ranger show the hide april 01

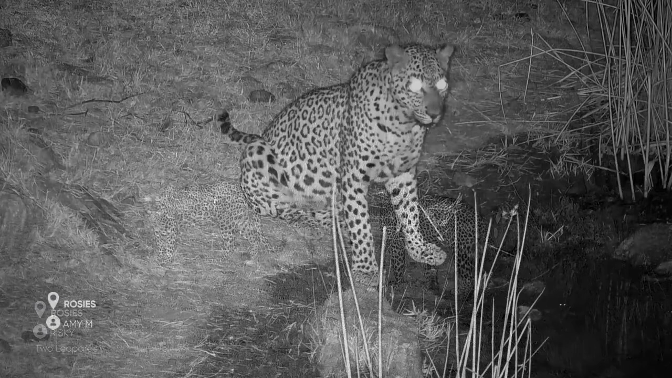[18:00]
got a nice portrait of one of the leopards at rosie's as i said they spent a fair amount of time there and just a beautiful opportunity to look at these incredible predators but also to take the snapshots just take some moment to look at this animal see the spots it's got full spots on its legs